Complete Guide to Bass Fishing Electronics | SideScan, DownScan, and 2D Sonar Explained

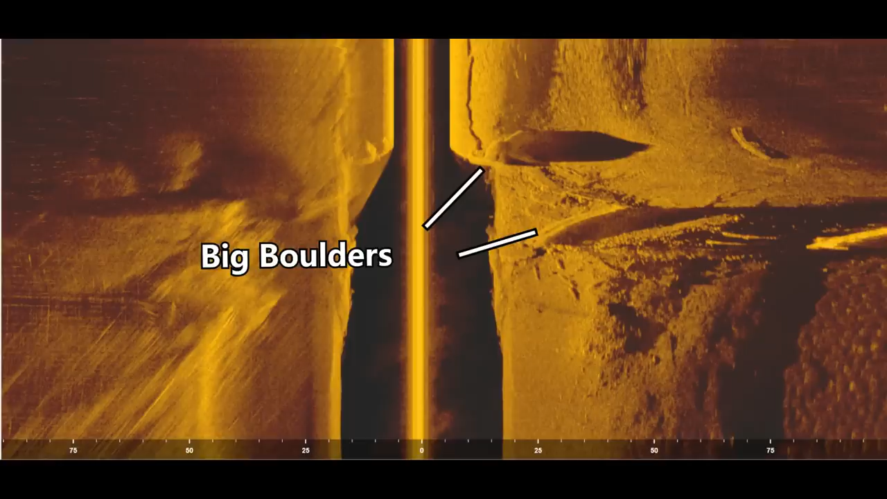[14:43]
And again, you can see some nice shadows on the right side of the screen here. And these shadows aren't just thrown off by like creek channel ledges. They're actually created by rocks, by big boulders, trees, things like that as well. And normally the length of the shadow depends on how tall the object is in the water. So if you have a big rock that's 10 feet tall in the water and it's sitting in 20 feet of water, that shadow is going to be 10 feet long on the screen. And so you can normally tell how tall a piece of cover is by how long that shadow is. And again, you can see fish in the shadows of like rocks and trees.
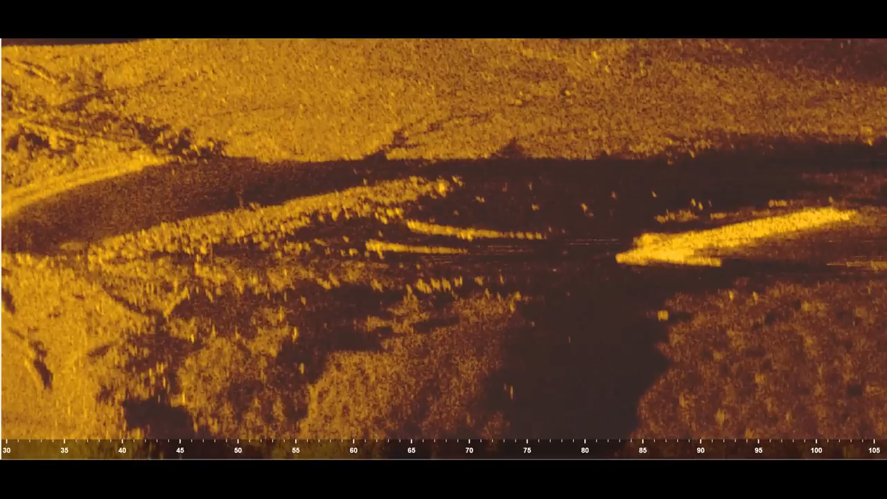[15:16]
And you can tell if there's fish there by looking at those shadows. So if we zoom into this spot on the right side of the screen,
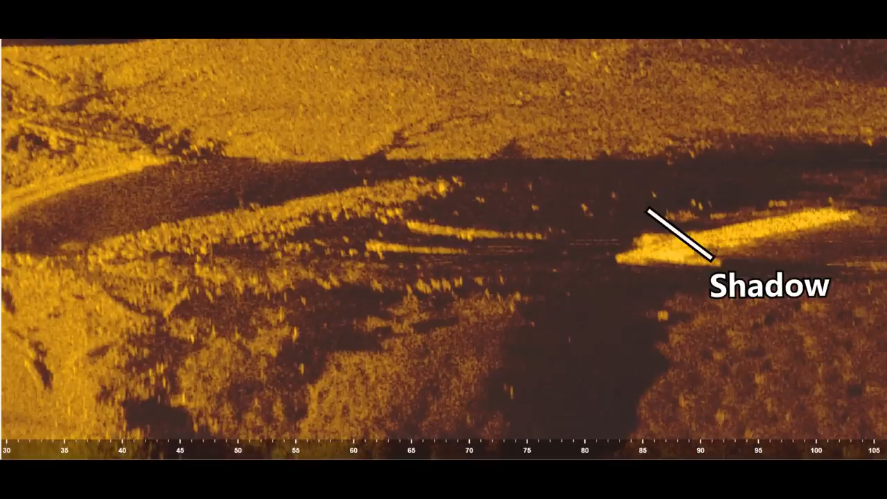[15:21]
you can see there's a big shadow created by a giant boulder that's down here on the bottom. And you can see a ton of white dots in that shadow. Those are all fish. And so you want to be looking at these black spots on your side, scan these black areas, and looking for these little tiny dots on the screen.
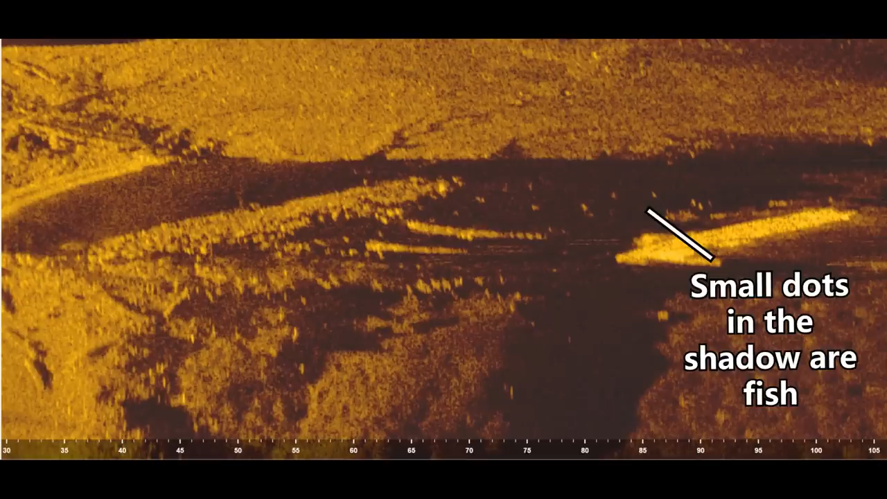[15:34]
Those are going to be fish. I don't think these are bass. These are probably croppy right here. But either way, if you look for this, you're going to find bass eventually. Okay, so I've already shared a ton of information in this video. But I want to show you guys how I change the settings on my graph to help get a better picture on my hummingbird unit.
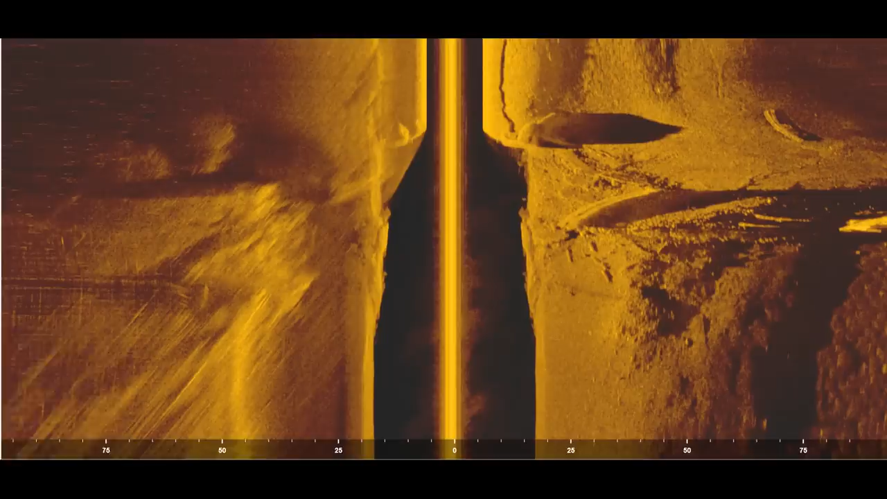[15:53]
So first up, I'm going to change the sensitivity. And on this software here, it's called brightness. But on your graph, it'll be called sensitivity. And normally the stock sensitivity on a hummingbird unit is 10 out of 20. And if you turn that sensitivity up from let's say 10 to 15, it's going to make the image really bright.
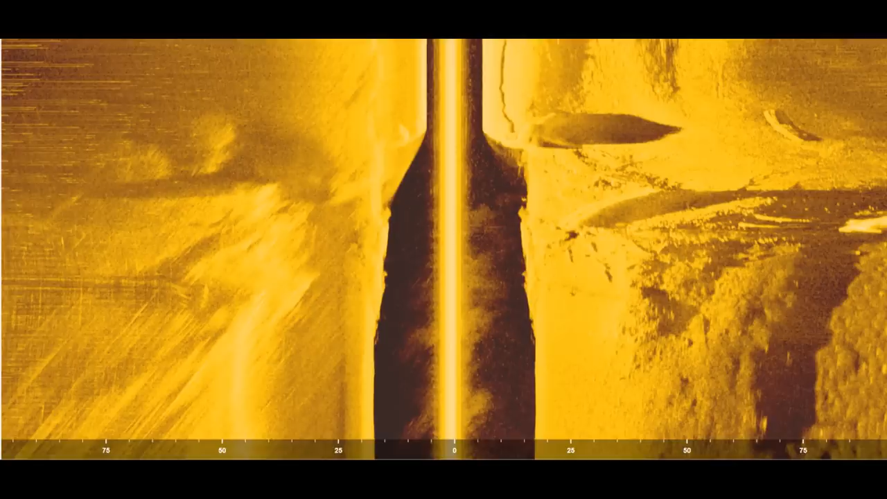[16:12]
And any hard bottom like a rock or like a concrete, area is going to stand out and be super bright. And then if you turn the sensitivity down from 10 down to let's say 5 out of 20, then it's going to make the image really dark.
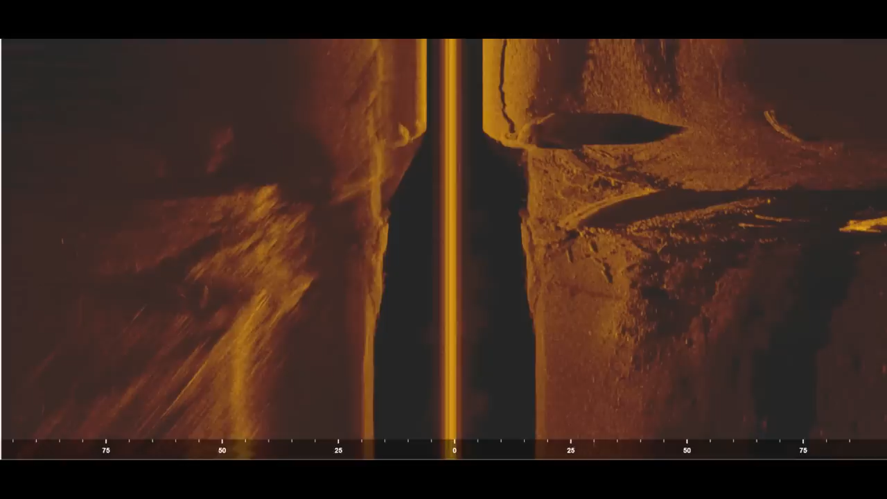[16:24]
And this is really good when you're fishing again in those really rocky lakes.
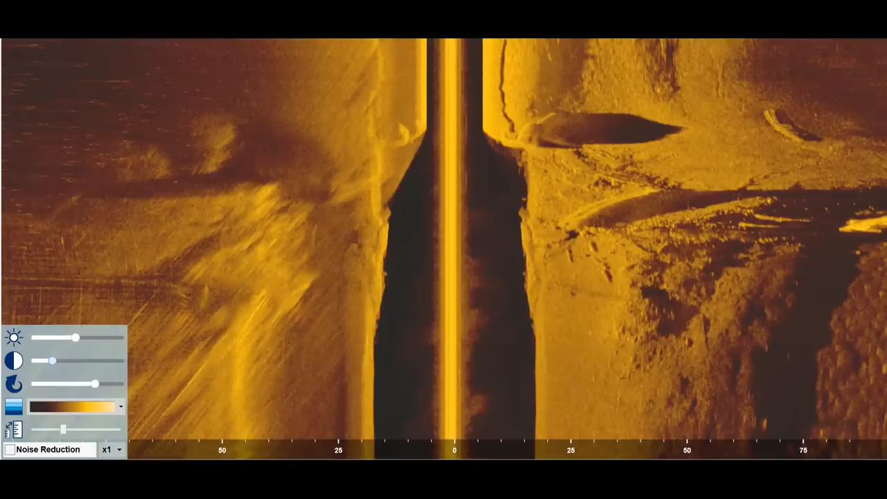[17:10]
And then if you turn the contrast down, it'll make it kind of hazy and fuzzy and not as clear. And so normally I keep my contrast around 9, 10, or 11. And I'll just kind of adjust it depending on what the image looks like. But I'll normally either use 9, 10, or 11 on contrast.
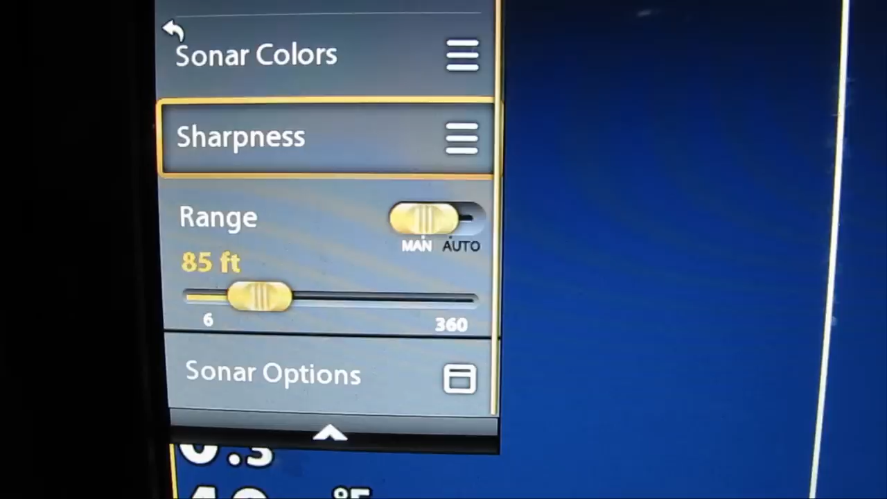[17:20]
So there are two settings I mess with on my hummingbird are sharpness and range. And so I'll start with talking about range. Range is on the side scan how far the beam shoots out on both sides of the boat.
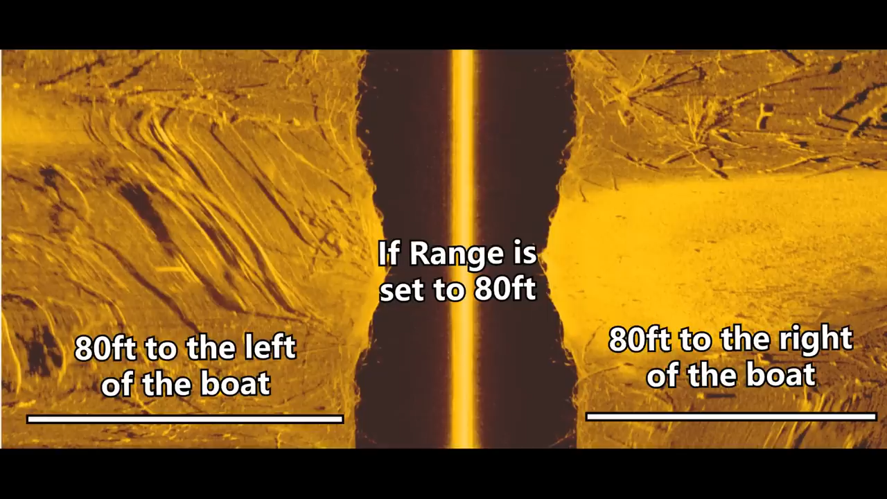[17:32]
So it'll either shoot out like 100 feet on both sides, 50 feet on both sides, 200 feet on both sides. And the general rule of thumb for me is that when I'm looking for fish on my graph, I like to keep the range between 60 and 90 feet because anything wider than that, and you're not going to be able to see the fish on the bottom. And then if I'm just scanning for like rock or for brush, I'll put that range all the way out to like 200.
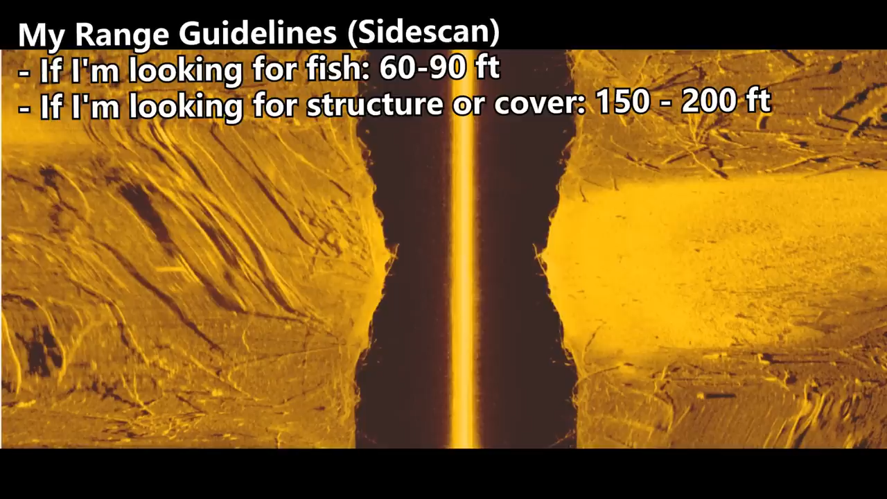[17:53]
But if you want to go with just a basic setting that's going to get most of the job done, I would put around like 85 is a solid range on your side scan.
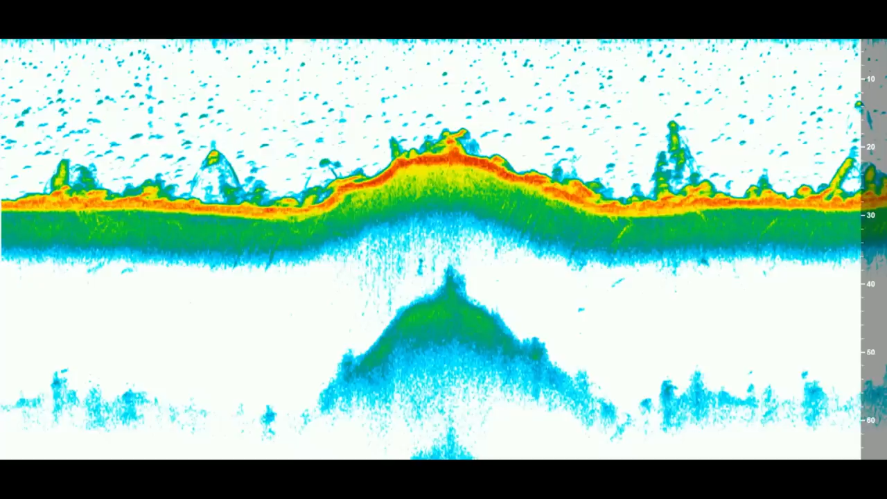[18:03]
And then as far as the range goes on your down scan, your 2D sonar, normally it's going to be set to auto again. It'll just adjust by the depth of water you're in. But normally what I like to do is set the range for my down scan and my 2D sonar to be twice the distance
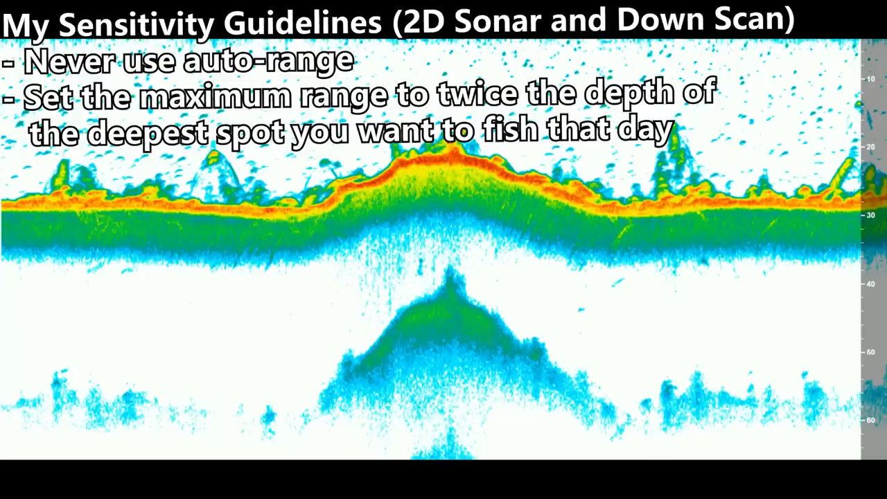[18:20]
of the deepest structure I'm going to fish that day.
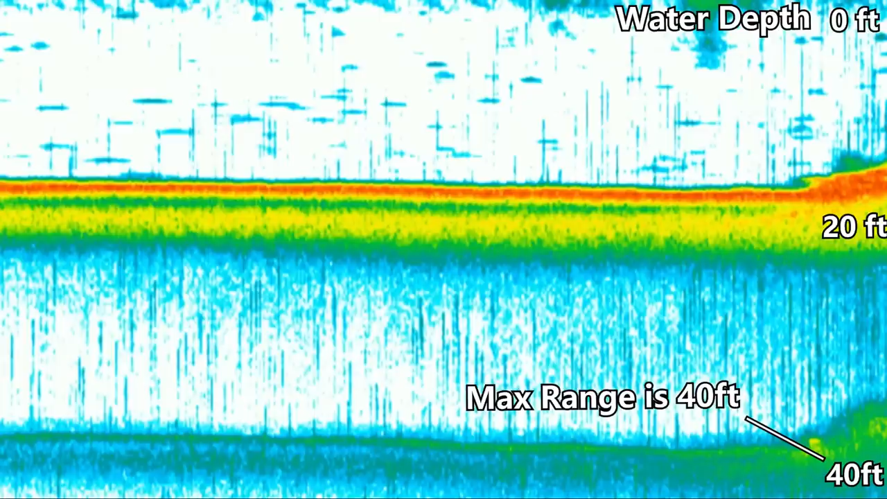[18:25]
So if I plan on fishing, the deepest spot I'm going to be fishing is going to be 20 feet of water. I'll set the range to be 40 feet.
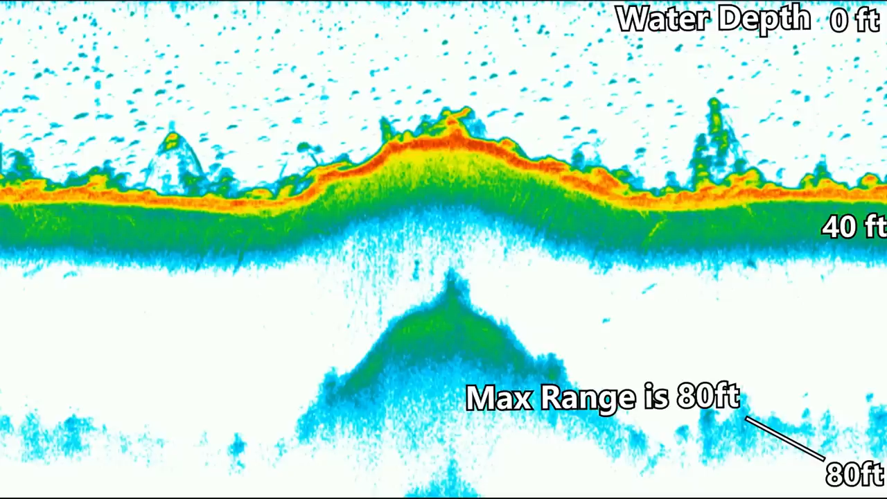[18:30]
If I think the deepest spot I'm going to fish is in 40 feet of water, I'll set the range to 80 feet. And this lets you see that double return so you can see if there's hard bottom down there. And it just kind of gives you enough room to see what's going on on the screen.